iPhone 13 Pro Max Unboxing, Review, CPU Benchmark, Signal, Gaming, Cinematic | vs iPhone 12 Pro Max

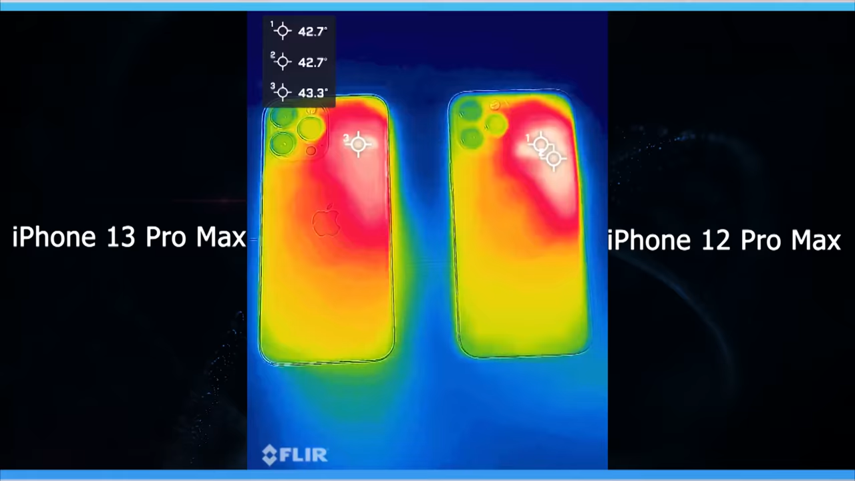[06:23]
But the 13 Pro Max has a smaller hot zone compared with the 12 Pro Max. Let's talk about the 5G speed. I'm using a T-Mobile N41-band 5G signal.